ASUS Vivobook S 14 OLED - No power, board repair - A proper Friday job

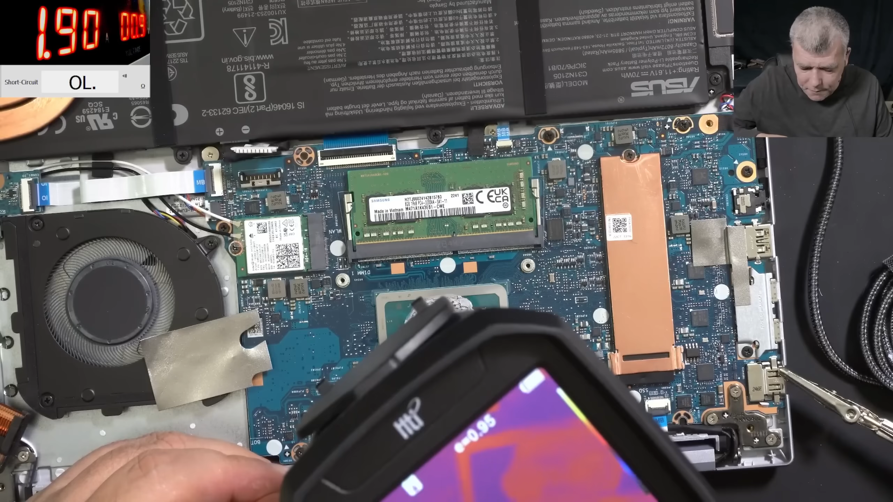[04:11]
we power here it's taking like two amps don't tell me it's the cpu huh it's not the cpu oh lol what is that what is that what is that where is it here here one second